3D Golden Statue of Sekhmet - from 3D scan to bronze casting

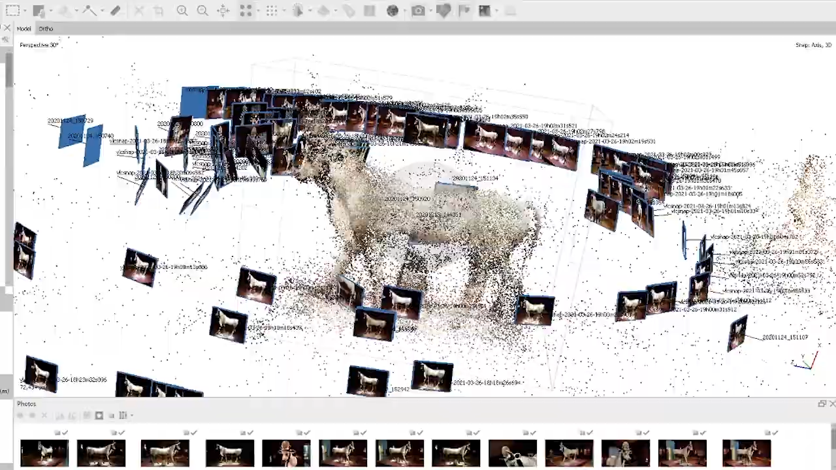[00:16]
where you take hundreds if not thousands of photographs of an object from all angles and you put it in a computer software and the program somehow,
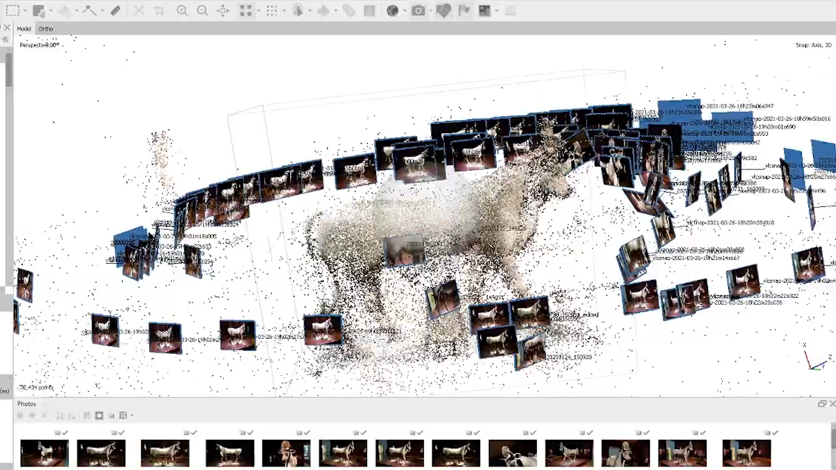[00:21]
through some witchcraft,
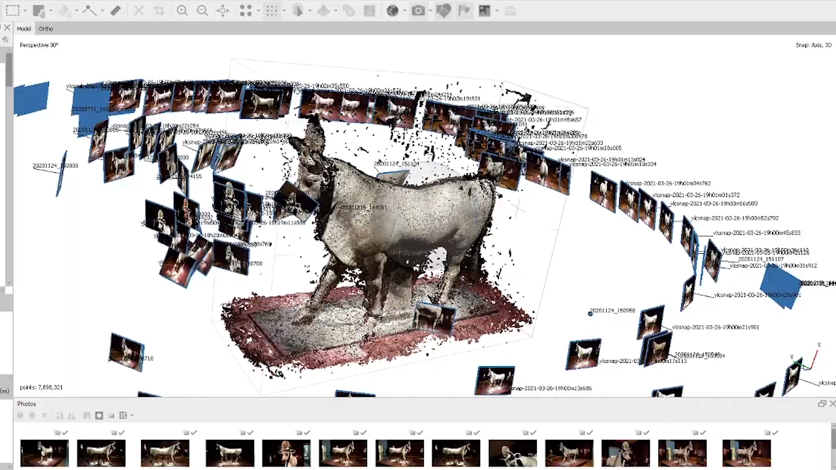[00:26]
figures out how that thing should look like in a 3D environment.
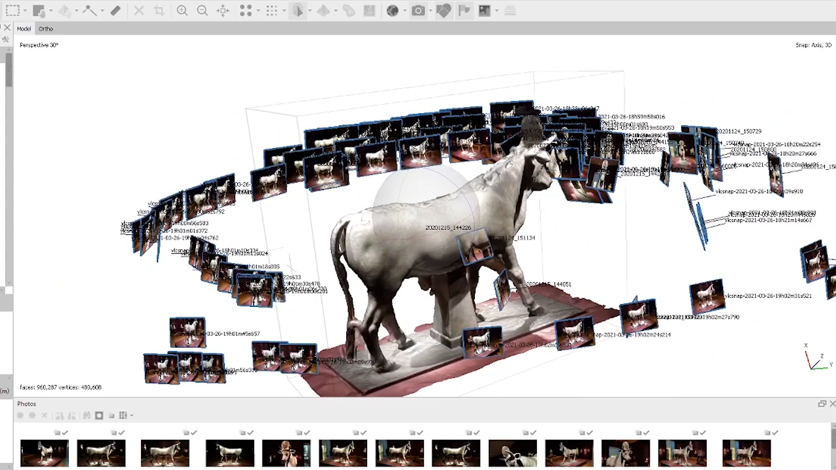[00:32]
And from there we can 3D print it.